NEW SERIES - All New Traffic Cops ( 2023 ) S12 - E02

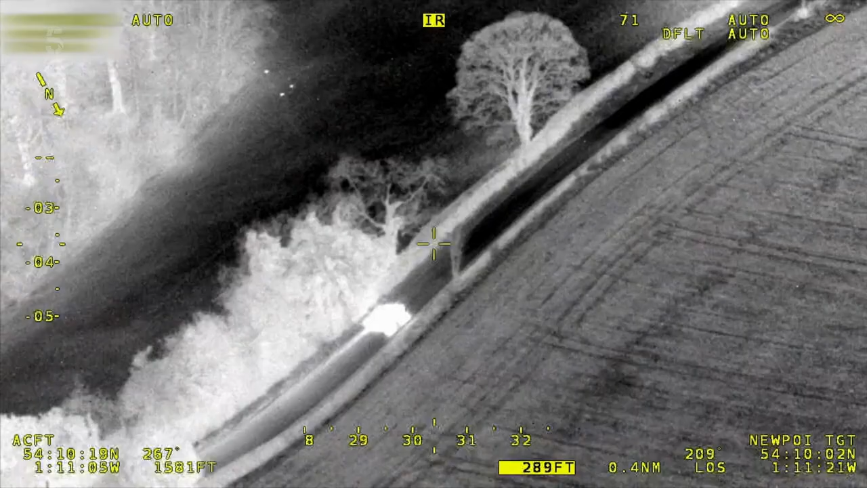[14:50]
If he sticks on this road, doesn't look to be any other turn-offs. We have a Stinger out at that location.
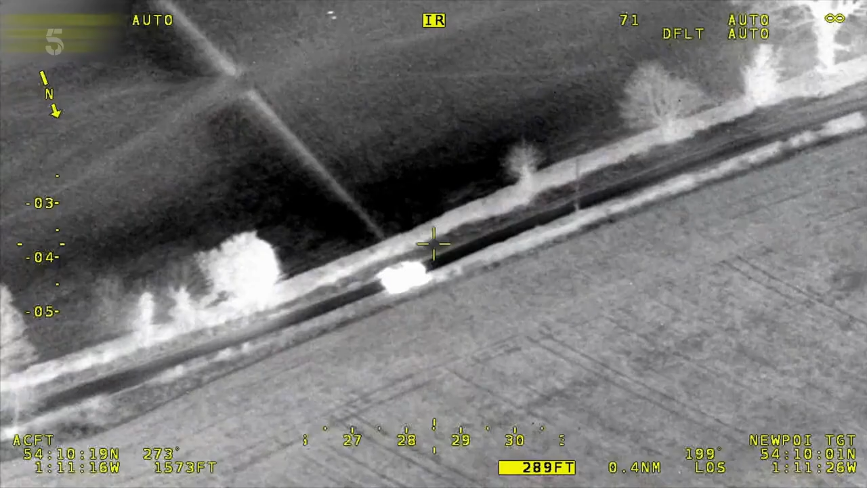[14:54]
So we're being told now to drop back a bit for the Stinger.
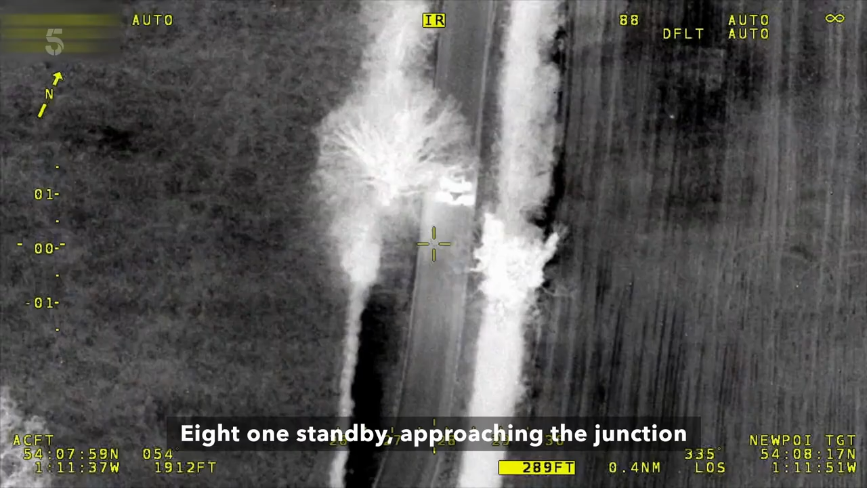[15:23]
8-1, stand by, approaching the junction.
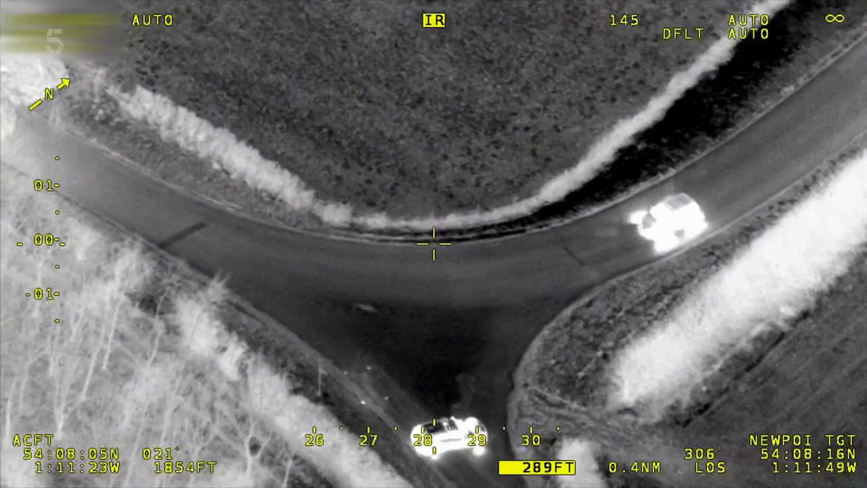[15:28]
And it is over the Stinger, and it is right now.
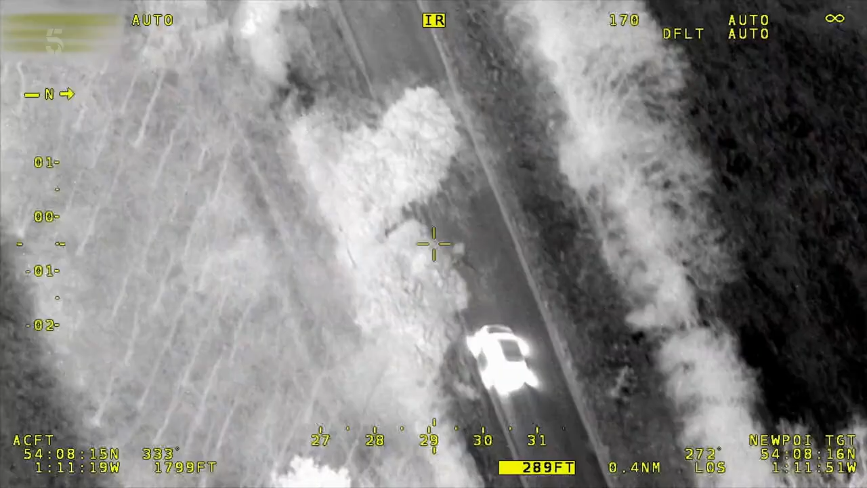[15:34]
So his tyres will be going down now, so we need to be tight, ready for a decamp and a chase on foot. Come on, boys, keep it tight.
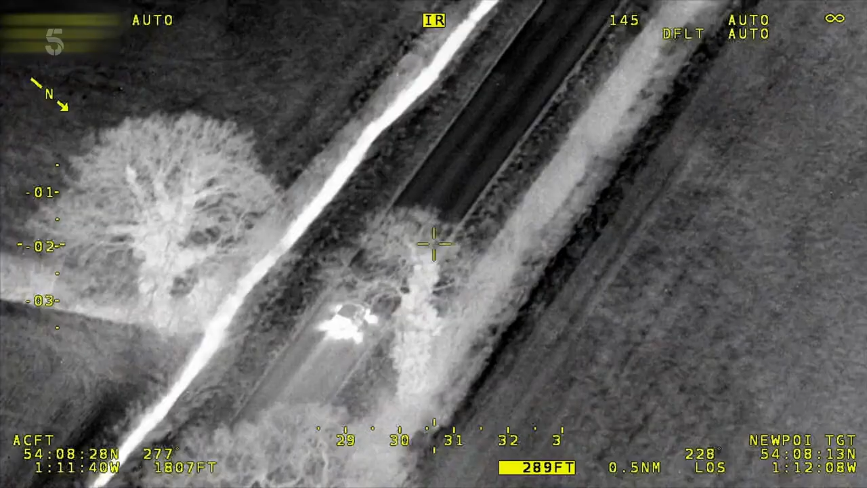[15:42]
Don't lose him now.
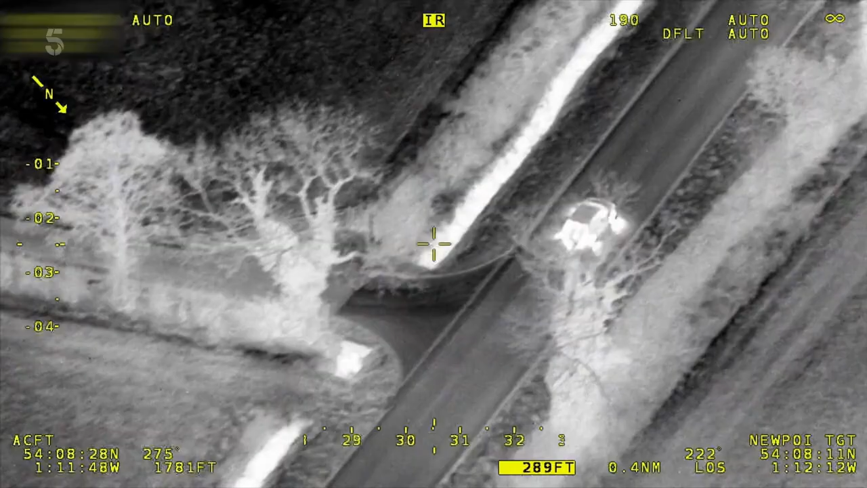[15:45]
It's still going at some speed, general direction at A19.
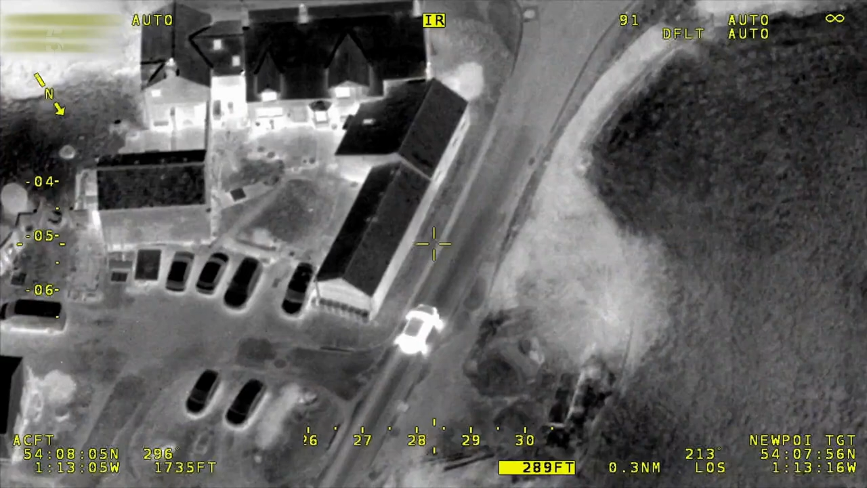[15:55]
Has his vehicle slowing down or anything yet? But it's slowed down, it's at that junction now and it is right.
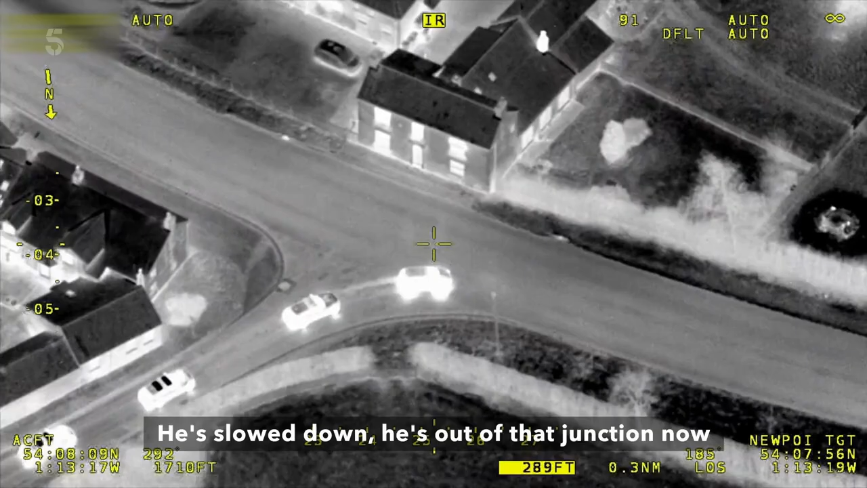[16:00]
Come on.
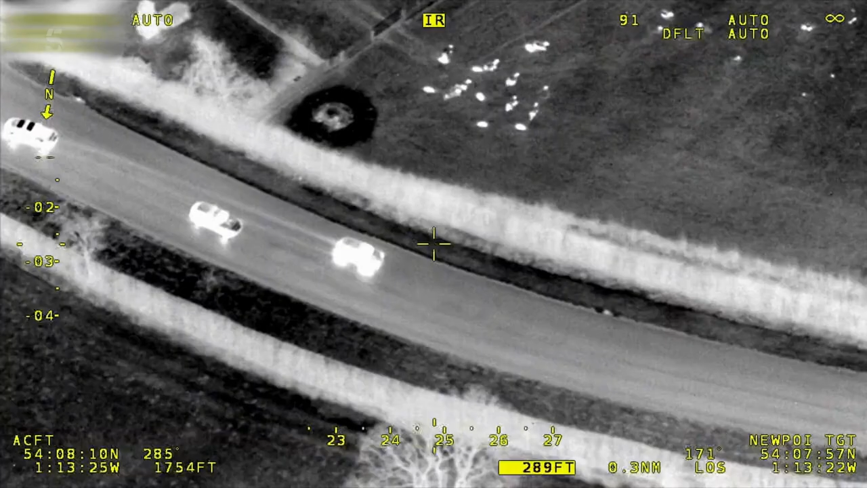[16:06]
Zero, we're gonna feed it towards you.
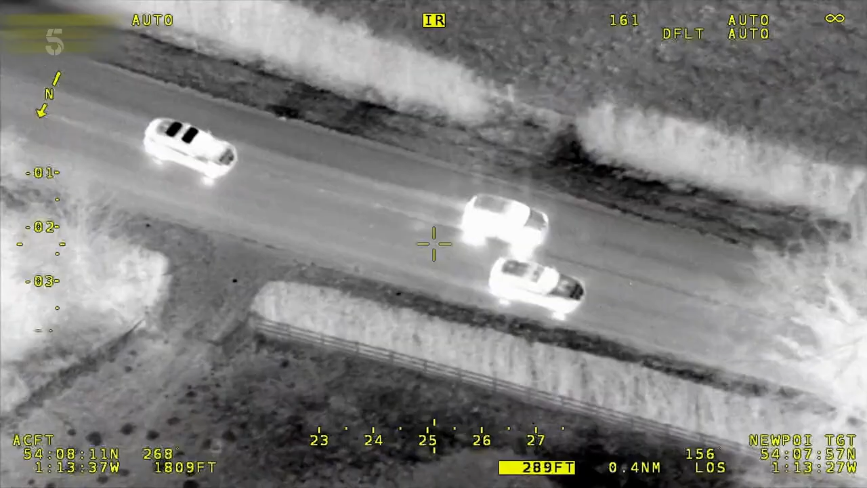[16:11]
Get tighter. I am going.
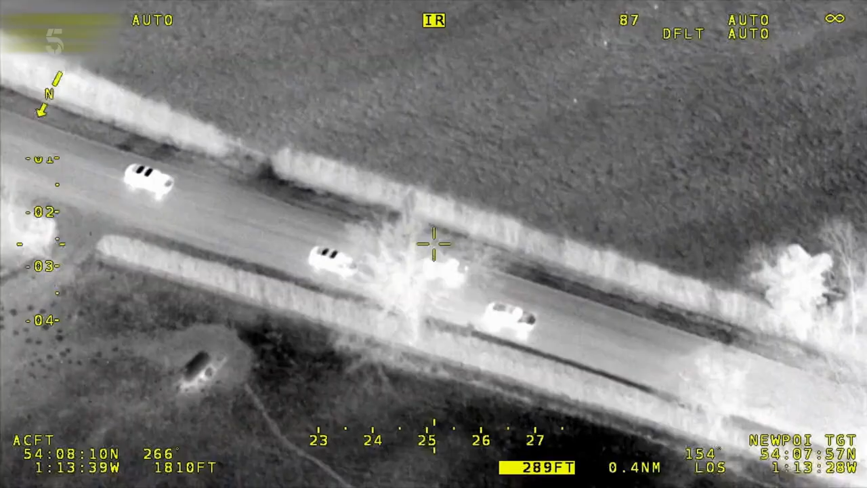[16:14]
Vehicle stopped, contact made. Get him.